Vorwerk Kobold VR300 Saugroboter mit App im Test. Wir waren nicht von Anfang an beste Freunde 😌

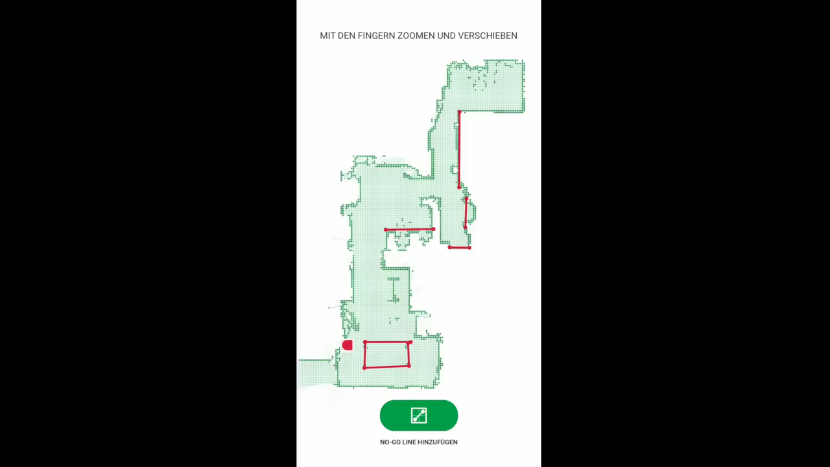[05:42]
das ist einer der größten vorteile dieses staubsaugers man hat wenn dann der grundriss am ende
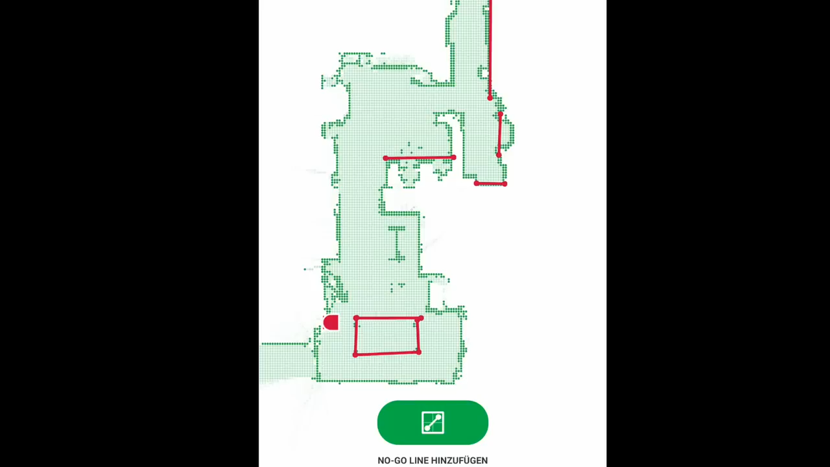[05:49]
erfolgreich erstellt wurde die sogenannten no go areas
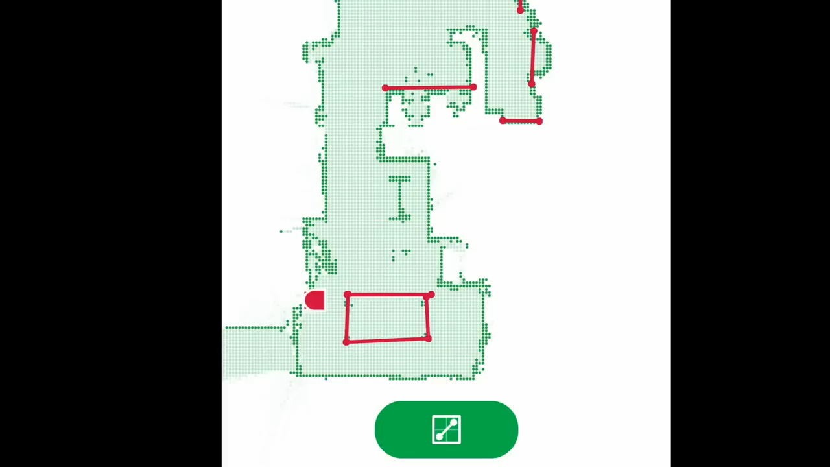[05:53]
und so konnte ich dann die bereiche wie zum beispiel an den stühlen hier als no go area erklären und dann fährt er da auch nicht mehr rein das klappt sehr zuverlässig die frage
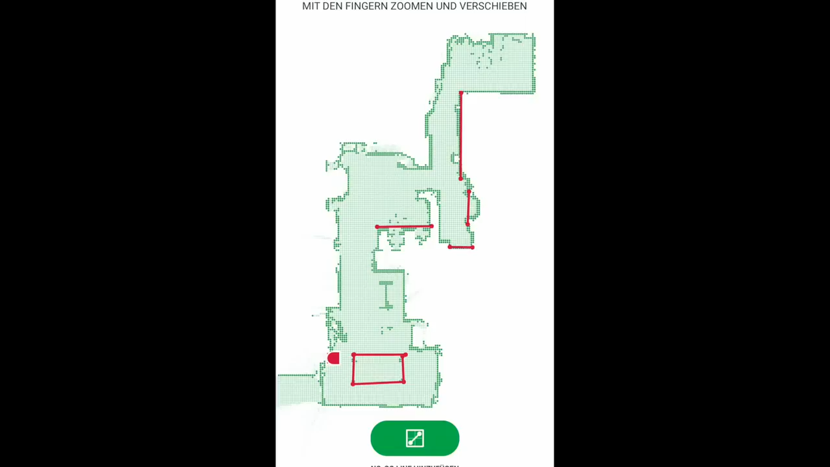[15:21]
also was ist sein problem warum macht er das das nervt also gut also haben wir das ding diesen diesen teppich bereich zur no go area gemacht ich warte da auf ein update oder vielleicht auch weitere resonanzen das ist der bereich da mit diesem
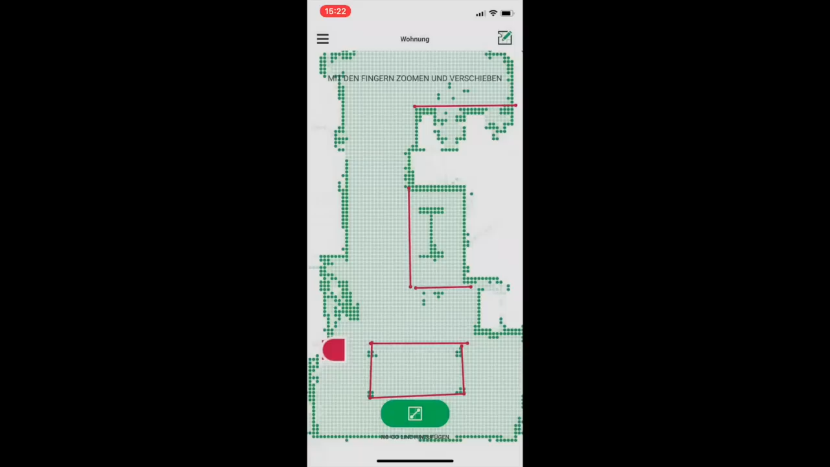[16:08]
oder die kinderzimmer wo er nicht rein soll also das ist schon super
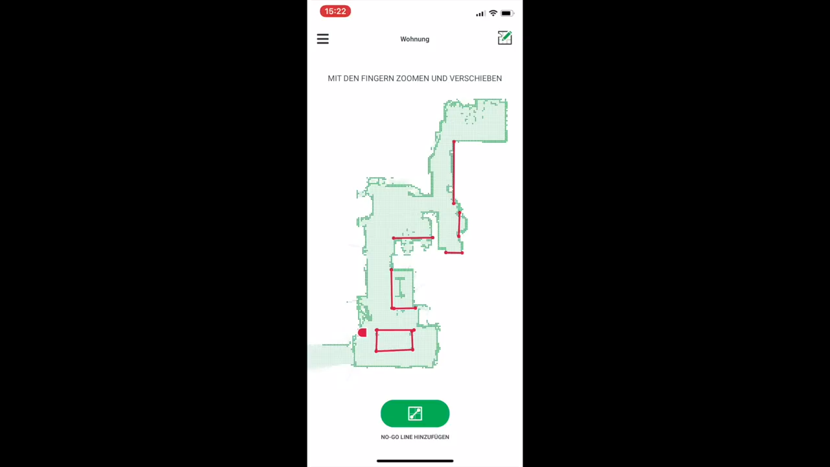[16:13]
da siehst du da rechts die ganzen bereiche da gehst du raus in den hausflur oder in die kinderzimmer also muss ich sagen ähm muss ich sagen super das ist super
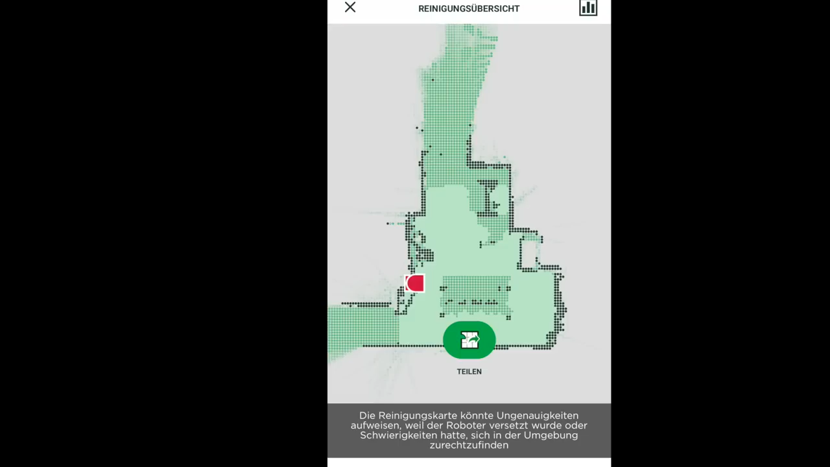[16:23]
ja was mir auch sehr gut gefällt das ist ja wieder ein pluspunkt